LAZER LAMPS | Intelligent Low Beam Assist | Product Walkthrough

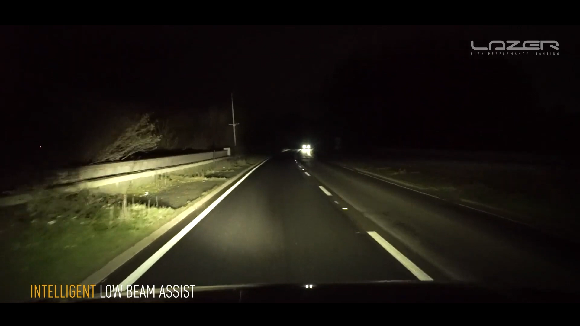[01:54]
deactivating LEDs so that the car coming the other way doesn't get dazzled. And really the purpose of the low beam assist function is to give the driver additional visibility after he turns his high beams off.